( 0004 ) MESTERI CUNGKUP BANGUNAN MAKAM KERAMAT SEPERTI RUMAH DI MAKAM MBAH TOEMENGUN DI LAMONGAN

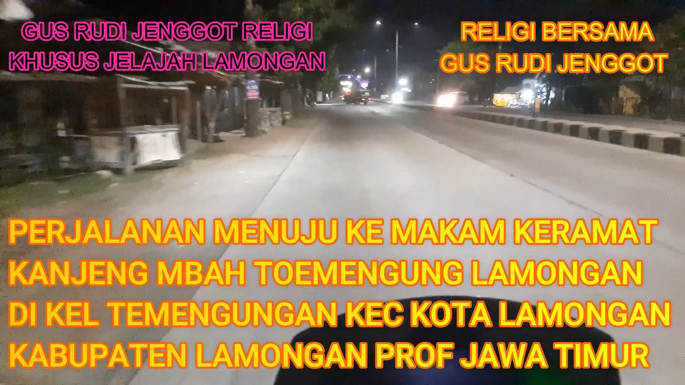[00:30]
kuda putih yang handal Honda PCX yang selalu setia menemani dalam setiap perjalanan ritual dan wisata religi. Dalam proses pengembaraan ini, petualangan, berkelana dalam rangka perjalanan ritual dan wisata religi, berziarah keliling Nusantara, keliling seluruh wilayah negara Kesatuan Republik Indonesia yang kita cintai ini, berziarah ke makam orang tua, makam-makam keramat, makam-makam ulama,
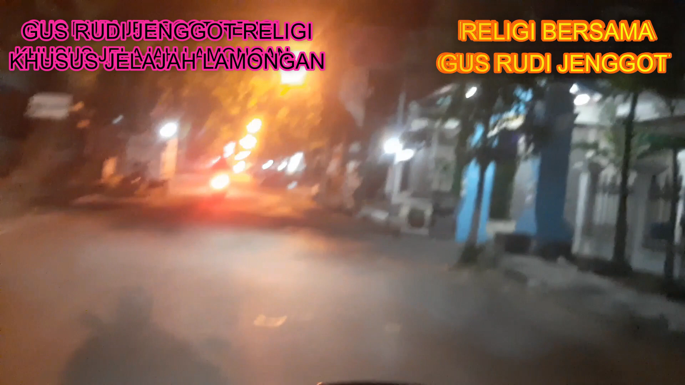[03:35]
Dari gang kecil inilah nantinya kita lurus terus menuju makam keramat Mbah Temenggung yang ada di padatnya perumahan penduduk,
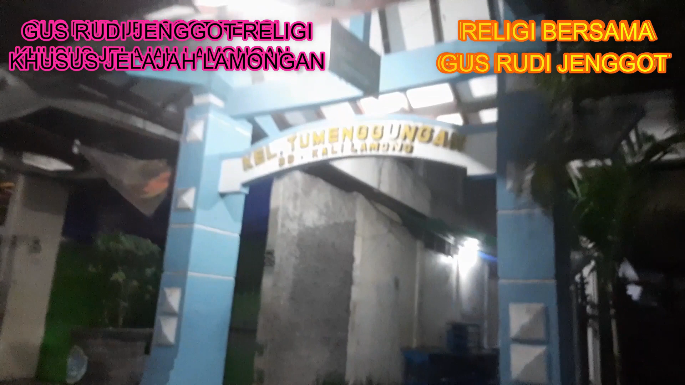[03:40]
memasuki gapura makam Mbah Temenggung yang berada di Kelurahan Temenggungan, Kecamatan Kota Lamongan, Kabupaten Lamongan, Provinsi Jawa Timur.
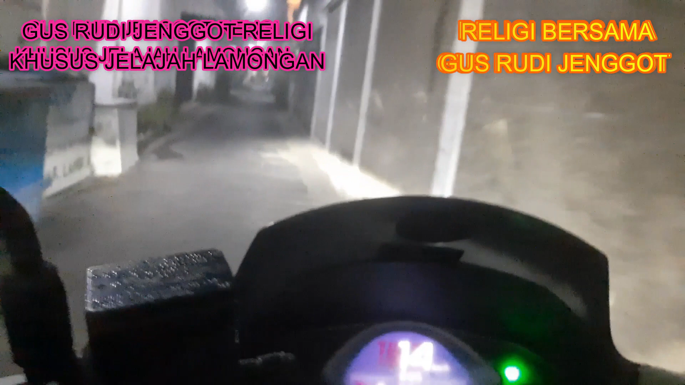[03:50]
Berjalan pelan-pelan karena sempitnya gang dan padatnya pemukiman penduduk Kelurahan Temenggungan ini,